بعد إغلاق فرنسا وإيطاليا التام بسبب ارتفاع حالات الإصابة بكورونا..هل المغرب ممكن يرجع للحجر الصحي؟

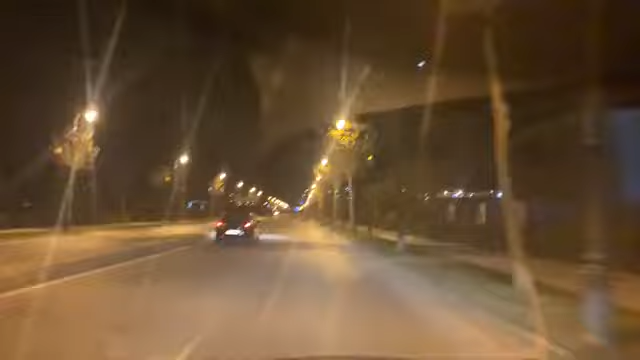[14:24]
حركه السير حي القدس بتازه في هذه اللحظات. اذا على ضوء ذلك غادي نذكروا المتابعين ديال الاوفياء الله يخليكم مزيدنا الحيطه والحذر، وحنا مقبلين على شهر رمضان الابراك، بغينا ان شاء الله تكون الحياه رجعت للطبيعه ديالها، ولكن سبحان الله نطلب الله الخير. الاهم هو مسافه الامن والتباعد، لانه